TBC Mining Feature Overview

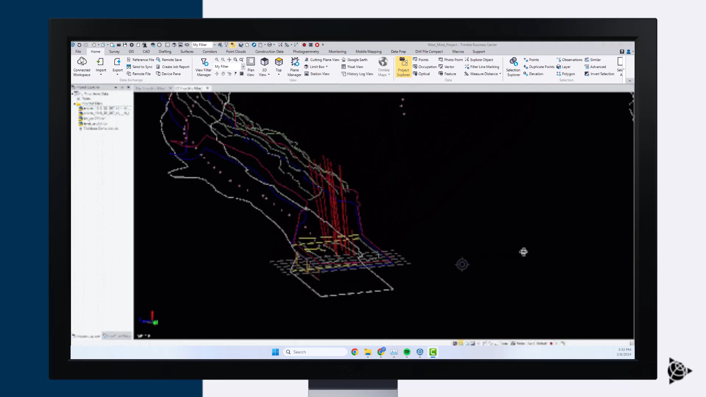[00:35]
Starting with the initial site survey and data processing.
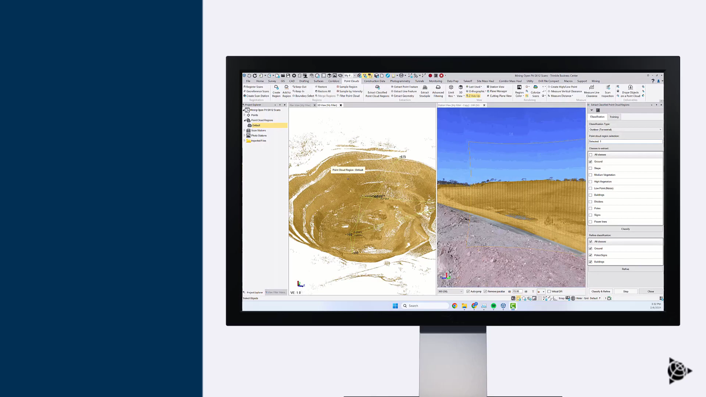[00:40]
Use data from any drone manufacturer for point cloud data processing.
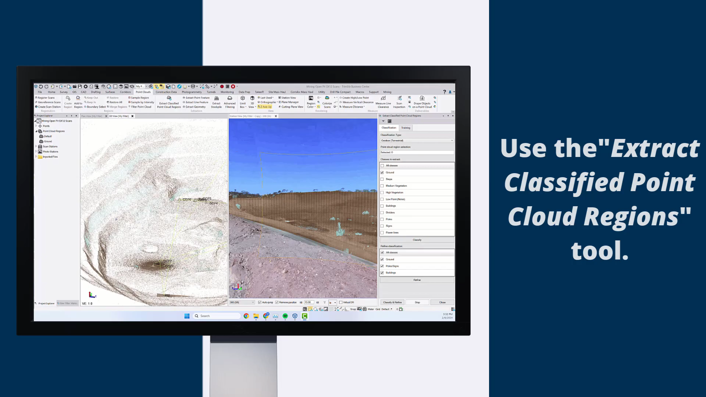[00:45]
Use the Extract Classified Point Cloud Regions tool to save surveyors from manually classifying data, speeding up the time required for generating surface models.
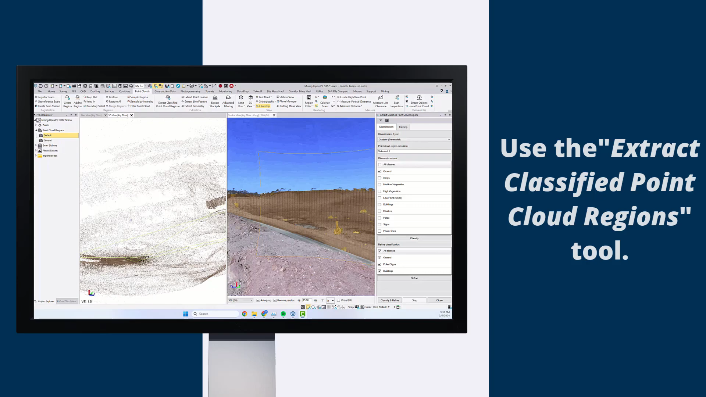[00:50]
Drilling and Blasting.
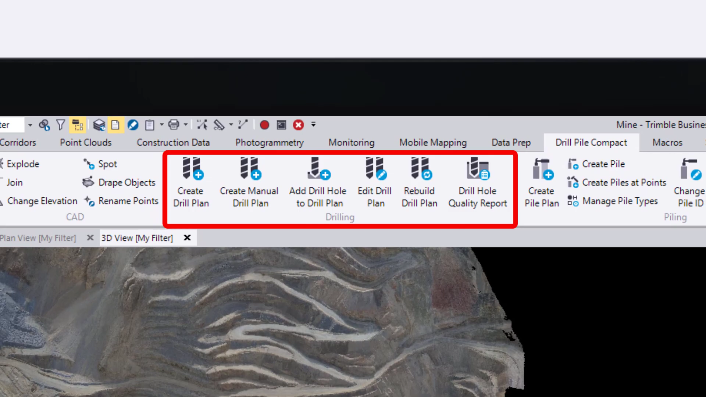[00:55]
Use the drill toolbox to import, create, or edit georeference drill plans.
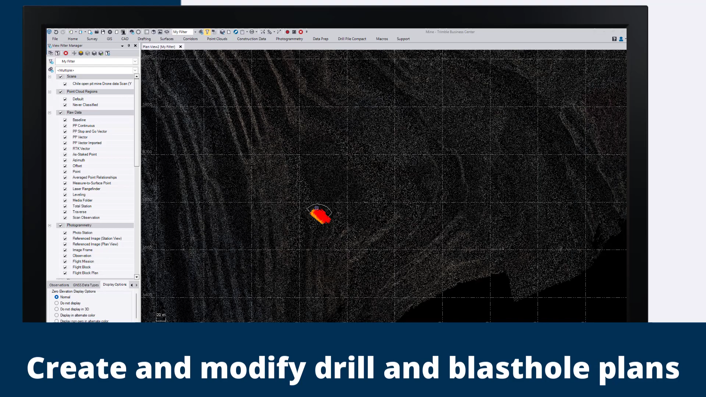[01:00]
Ensure a precise and safe excavation process by exporting your plan to use on your machines using EarthWorks software.
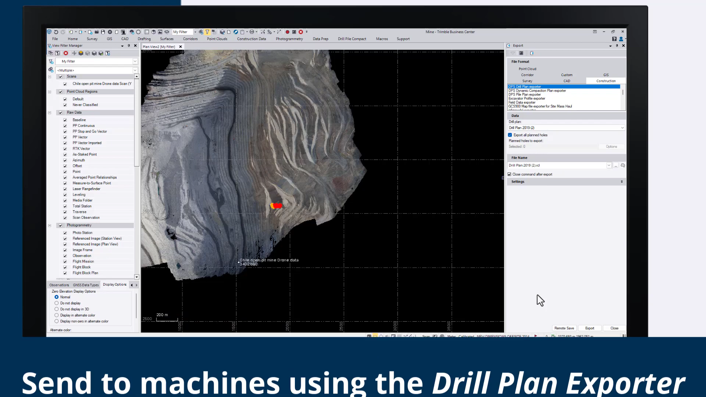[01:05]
Corridor. Hauling and Loading.
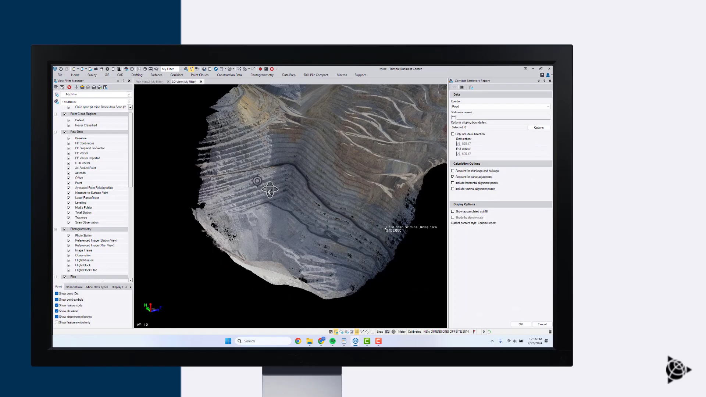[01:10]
Use the Corridor Toolbox to create corridors easily, ensuring safety performance and material transfer efficiency.
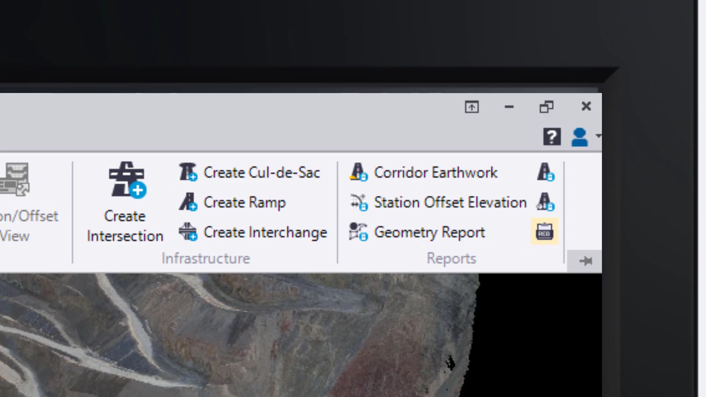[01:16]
Create and share reports to make decisions quickly, all in one location.
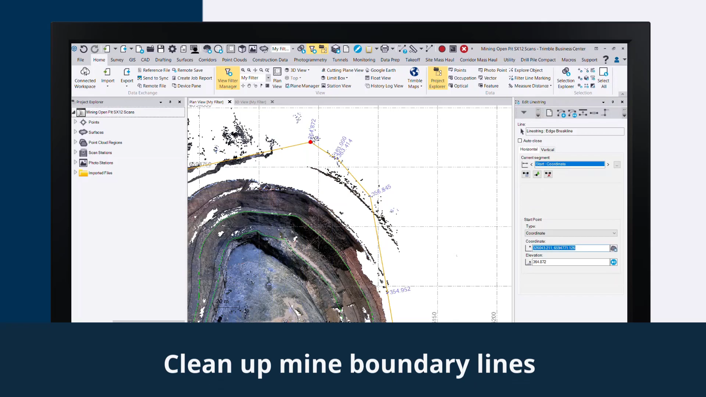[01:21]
Clean up mine boundary lines to ensure precise volume tracking and reporting.
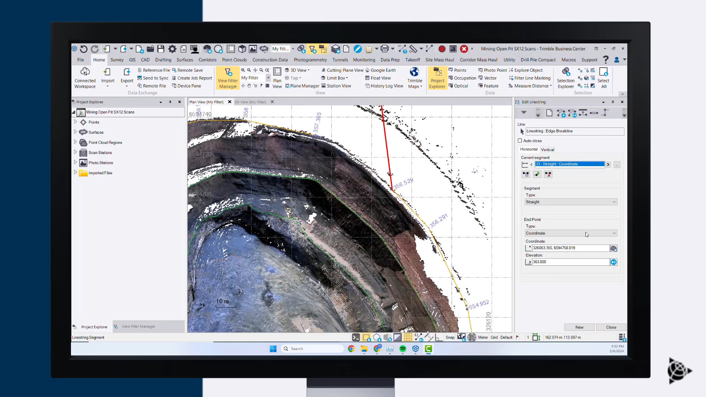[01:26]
With scan data, turn on your 3D viewer to see just how much noise is being removed from your data.
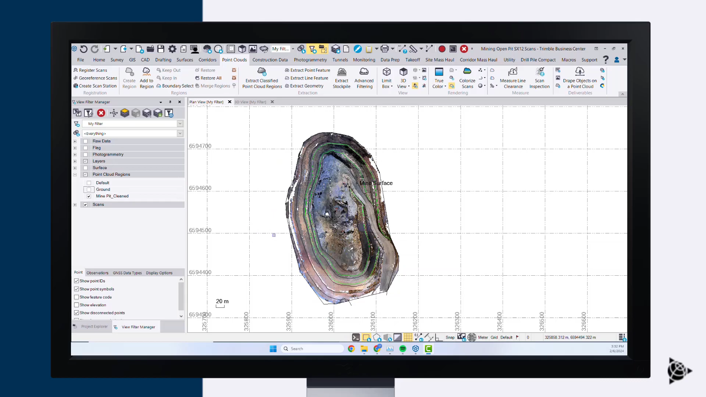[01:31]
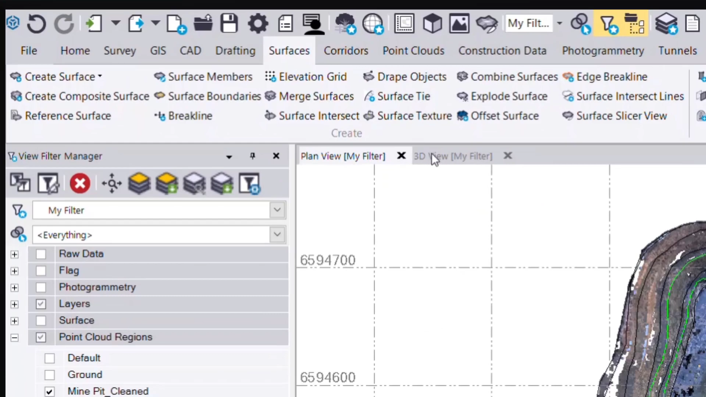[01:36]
Also available in the Surfaces Toolbox, digitize your break lines to create precise surface models in
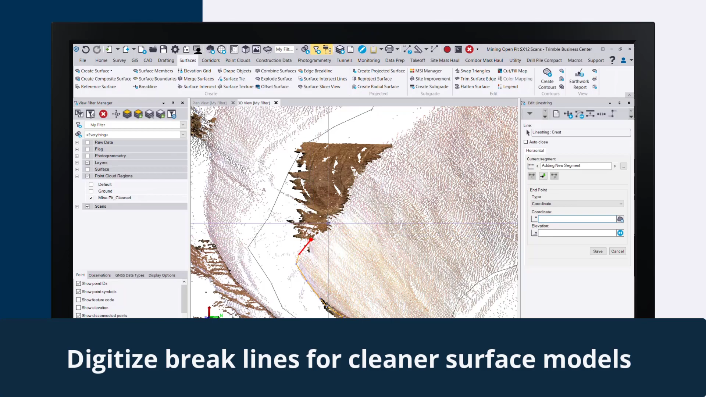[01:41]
order to track each stage of the mining process more precisely.
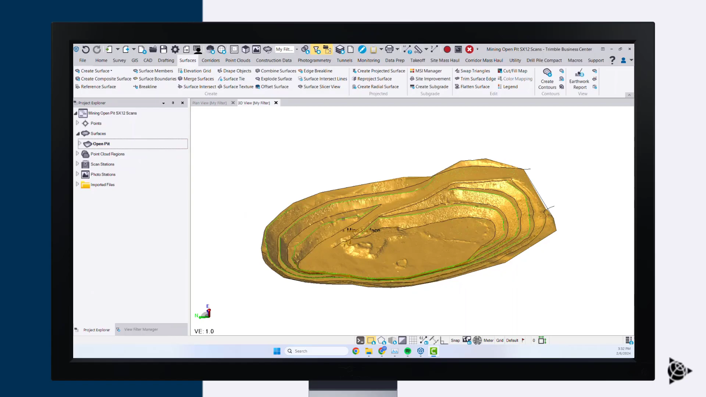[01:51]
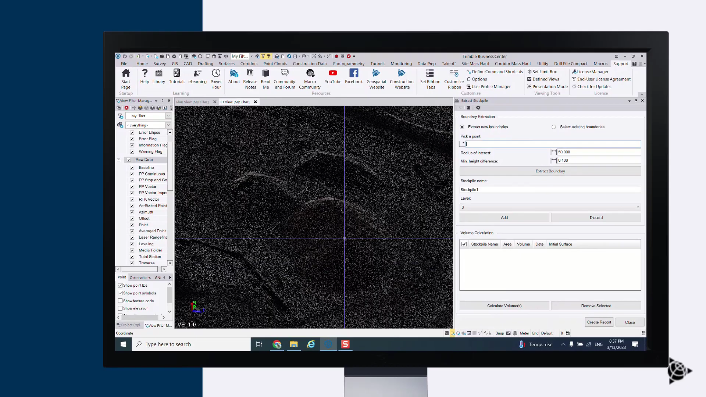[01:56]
Reporting.
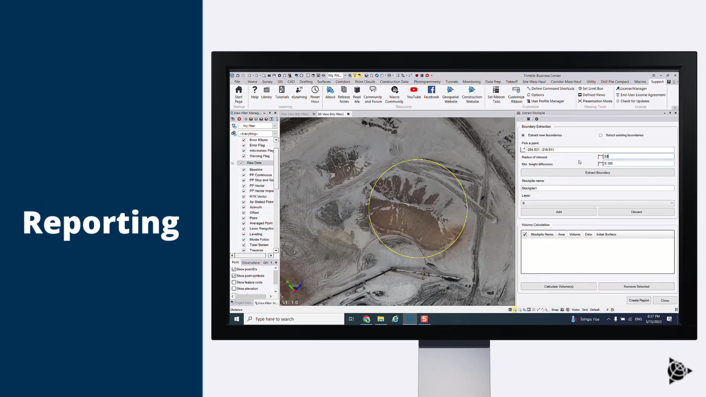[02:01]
For volume reporting, use the Stockpile Extraction Tool powered by AI to automate your detection and reporting processes.